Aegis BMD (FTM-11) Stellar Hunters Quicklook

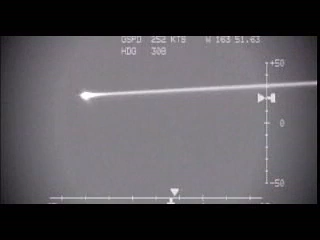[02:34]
An airborne camera tracked the missile throughout most of its flight.